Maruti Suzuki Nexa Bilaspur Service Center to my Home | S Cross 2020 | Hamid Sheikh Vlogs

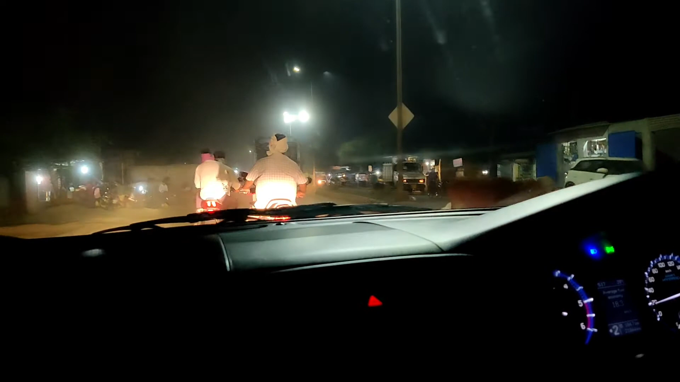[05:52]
हाँ, मेन सिरगिट्टी मार्केट पहुंच गए। सिरगिट्टी तो वैसे बहुत बड़ा एरिया है।